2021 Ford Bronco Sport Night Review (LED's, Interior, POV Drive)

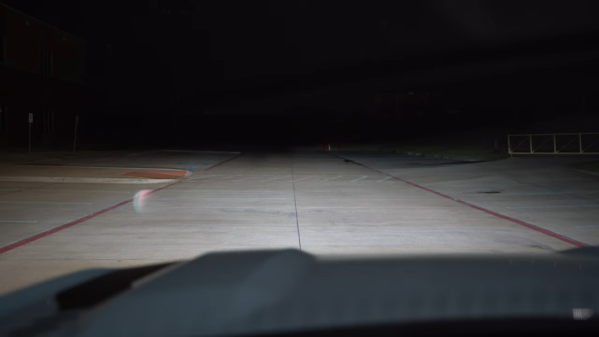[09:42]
And then I want to kind of start giving you a longer distance here. So this is a pretty good distance out in front of me to where you can see just how well illuminated it is.
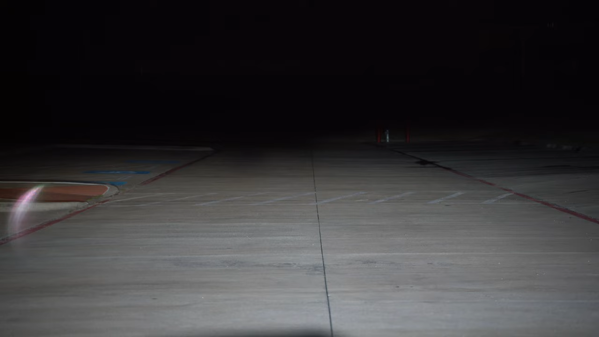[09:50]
There's a hill down there and off to the right next to the red line, you can see a couple red poles and a fire hydrant. So high beams on and they're definitely bright kind of on the passenger side, but not much on the driver's side. So that is interesting. But let's go ahead and get out onto the road. All right, y'all.
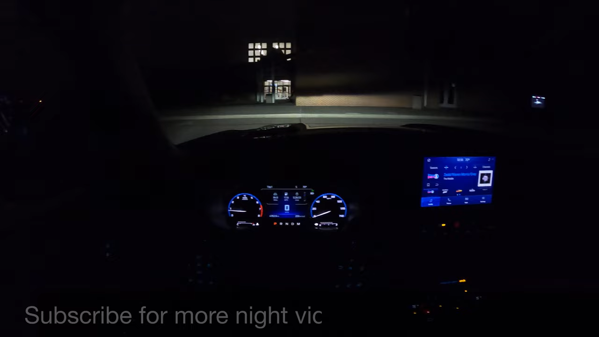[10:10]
So let's get behind the wheel, take this for a drive. We'll start out with this point of view camera and check it out, turn the blinker on and it gets, you get some light to the side right away. So that's pretty cool. We'll go for a little bit with this camera and then we'll switch over to that one and you'll get a nice cleaner look at the actual headlights on some dark roads.
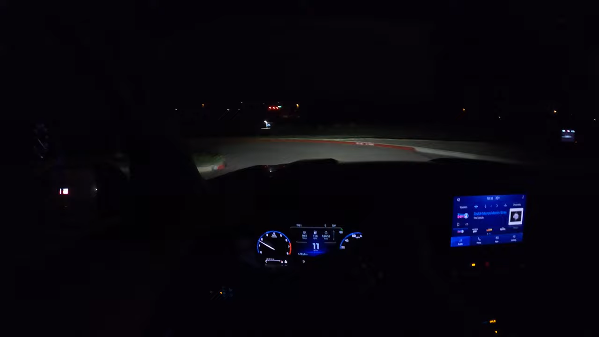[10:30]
But I do have a full daytime review. If you want to check that out, the point of this one is to show you how well these lights do. And just give you an idea of what it's like to drive the Bronco Sport at night. So I've got the automatic high beams on right now. They're a little bit annoying because there's not just like a button or something that you can easily turn them off or on. You have to actually turn your high beams on and then turn them back off in order to disable the automatic high beam function or turn it back on.
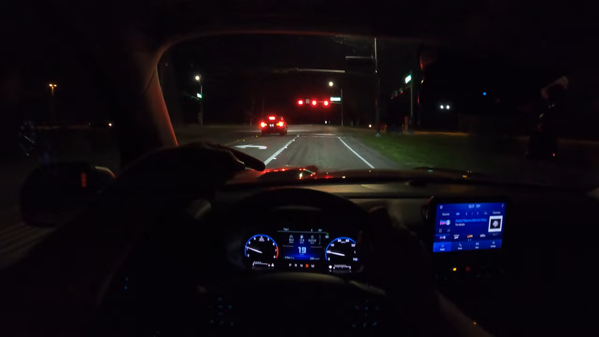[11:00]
Otherwise, you have to go into the touchscreen to do that. But let's go ahead and get on it. We've got the all wheel drive, two liter turbo in here.
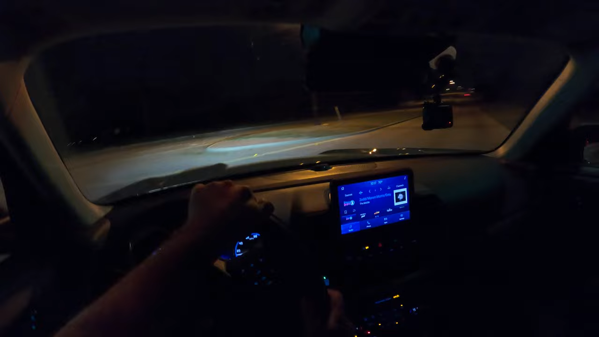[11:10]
And go. And it's pretty quick. This two liter turbo is definitely no joke. I mean, it gets up and goes pretty nicely. So automatic high beams are still on. The low beams are on. There's a car in front of us. So at least we're not blinding them. And sometimes the overhead streetlights are enough to keep the high beams off.
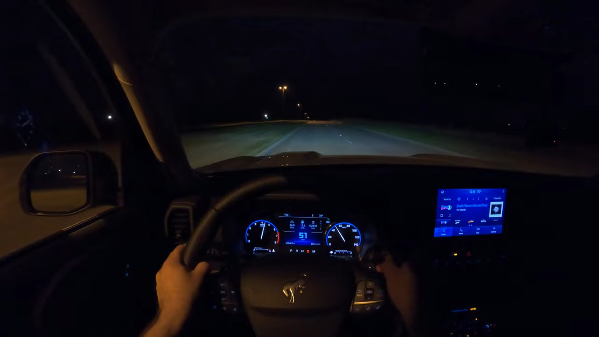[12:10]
It's quick. It's pretty responsive. The turbo is punchy. One thing I would like to see in here though is a little bit of ambiance. I mean, there's no extra light in here whatsoever. It's just the lights from the screens and buttons. And all the buttons are lit up well. So that is nice. But would be kind of nice to see. But you know, it's not a huge deal either. All right, we're about to get on the dark surface road.
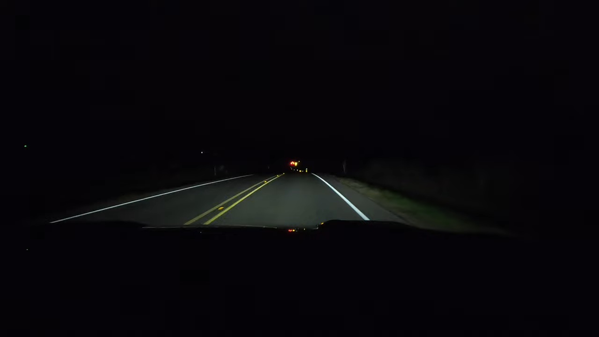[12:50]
So far, just the low beams are on. We'll see how they do. Once we flatten out, we'll see how far reaching they are. And the high beams just turned on. I'm going to turn those off. So the distance isn't the best. It's not bad. I can kind of see off into the side a little bit going around the corner, but not great. There's a really bright light on that's not usually on next to us.
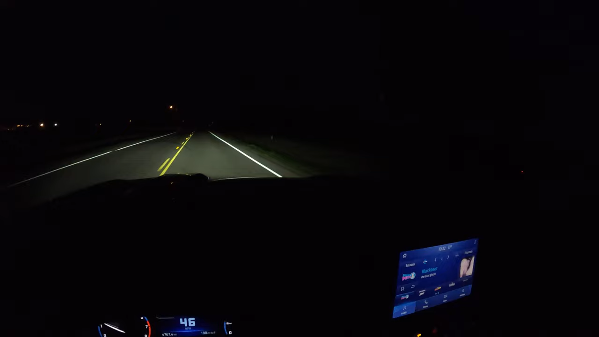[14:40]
What do you guys think? Those fog lights are nice. You don't have to use fog lights for fog. You can use them for wide scenarios. Which is kind of nice to see too. Now I'm going to turn the automatic high beams back on. And the high beams did turn on. Hopefully we get a little bit of oncoming traffic here in just a second. But the high beams are definitely bright. They do a good job. They do exactly what they're supposed to do.